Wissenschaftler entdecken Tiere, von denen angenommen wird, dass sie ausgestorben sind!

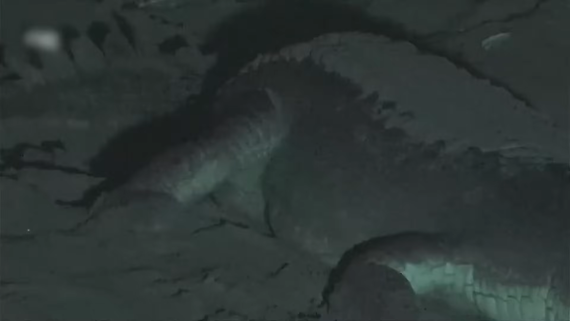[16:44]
Das Gavialkrokodil, eine faszinierende Art, die für ihr einzigartiges aussehen und ihre Wasseranpassungen bekannt ist. Es handelt sich um ein großes Reptil, das in Süßwasserflüssen auf dem indischen Subkontinent vorkommt.